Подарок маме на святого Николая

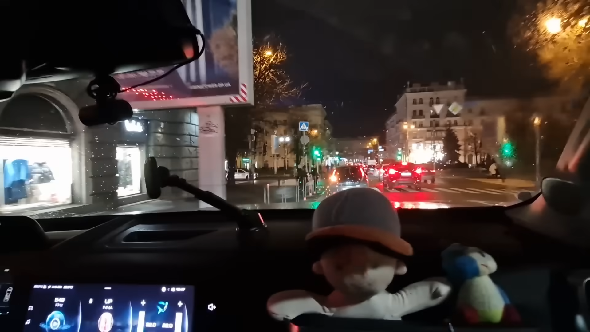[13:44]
Я говорю, нет, Артем, что он меня сам заберет. Кажет, такой гололед. Ну, действительно, сейчас мы выедем там дальше. Гололед, в центре очень много аварий. Где, тут гололед? Да, да. В Днепре? Ну, а ты что? Уже открыли, кстати, вот тут дорога была перекрыта, слава богу. А уже трамваи ездят? Да, да. Нет, трамваи, по-моему, нет.
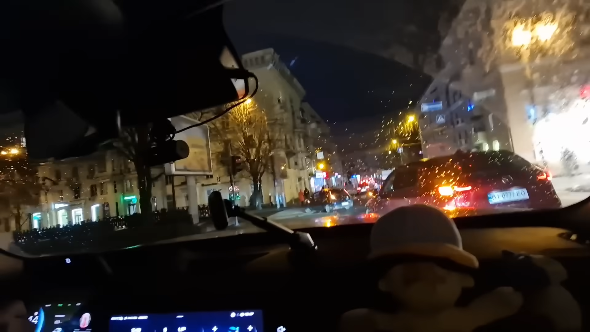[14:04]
Оль, что ты так делаешь? Дивись аварию. Ну, смотри, да. И на красный, и подрезал, и все.
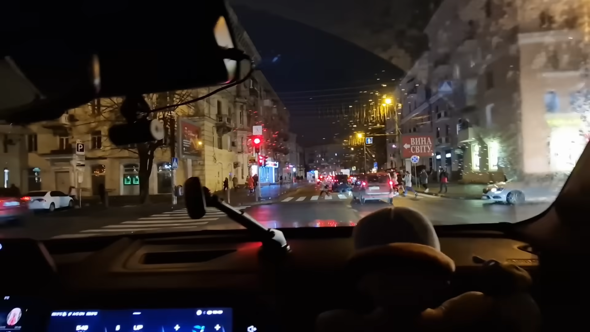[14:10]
Вот так водят. Еще на меня говорят, а что плохо.